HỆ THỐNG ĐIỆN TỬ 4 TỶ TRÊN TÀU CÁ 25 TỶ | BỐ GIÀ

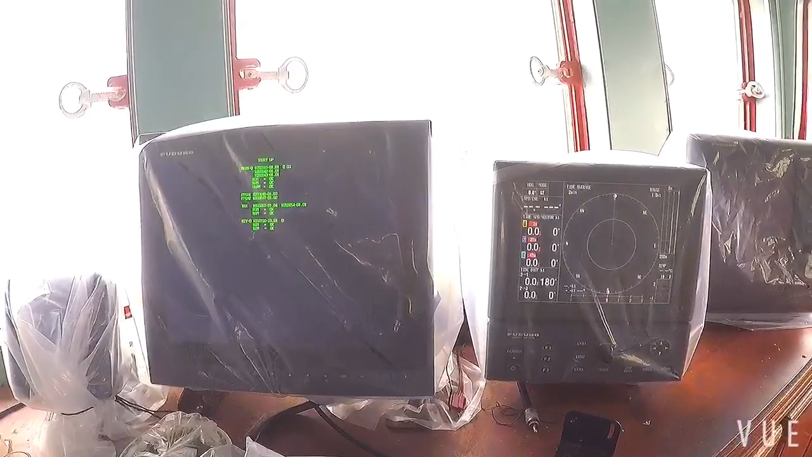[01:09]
đây là một trong những con tàu ké mà được tính giá là hiện đại nhất ở Việt Nam của chúng ta hiện nay trên tàu có kẻ
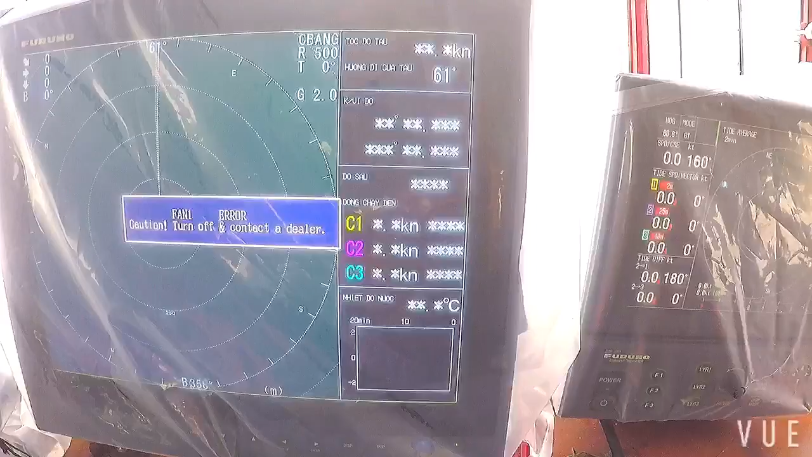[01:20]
máy huyết puno máy giò siêu chụp puno và mấy